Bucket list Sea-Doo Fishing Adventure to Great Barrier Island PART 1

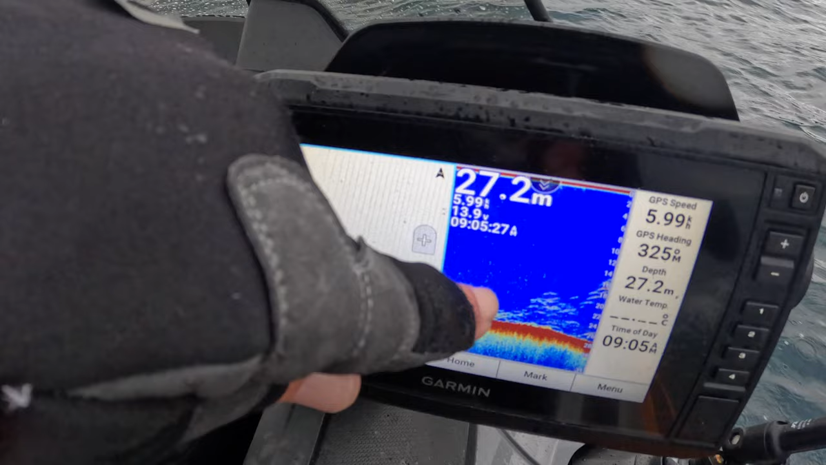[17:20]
On screen: depth 27.2 m
This here is what I'm looking for, all this fish sign off the bottom. Those arches there. So I'm gonna shut off the engine